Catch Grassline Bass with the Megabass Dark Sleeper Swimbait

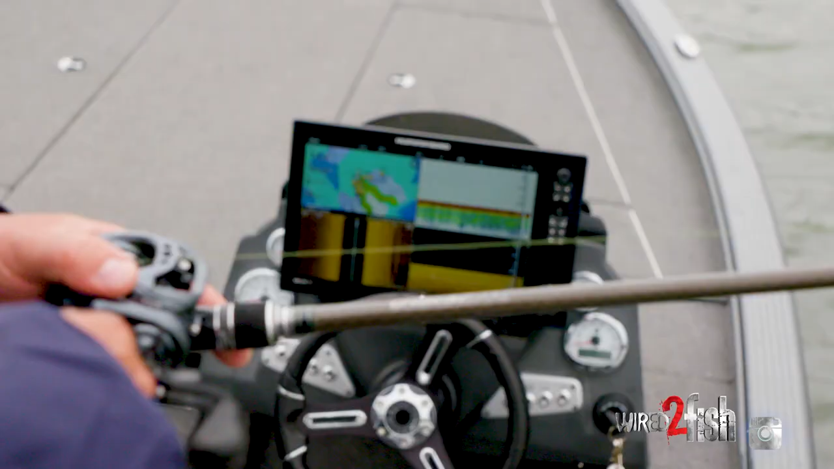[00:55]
this lake doesn't have any mapping we did a custom app on this spot auto chart live and I have that at the council as well as up on the bow and I'm
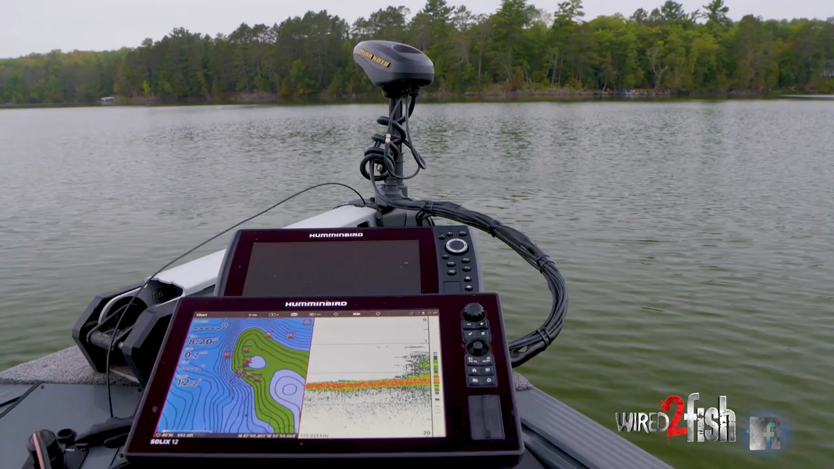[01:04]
on an outer bend we talked about
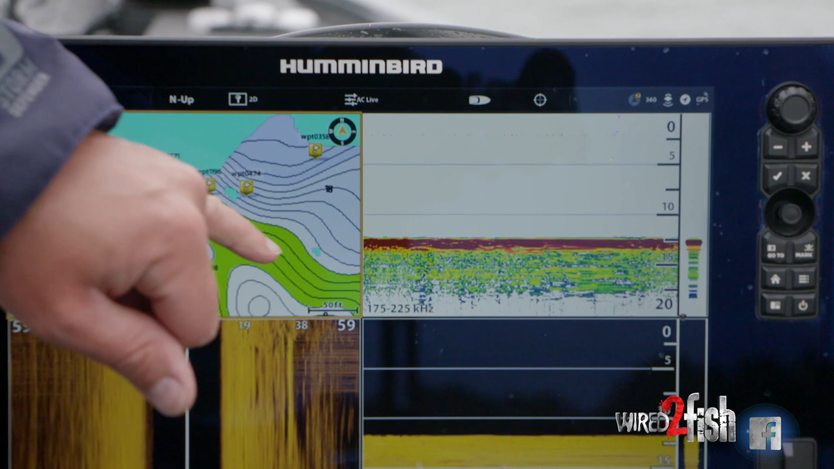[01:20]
that casting angle on the drop off and then do a 90 and then fire down there so there's some real value boat control wise on in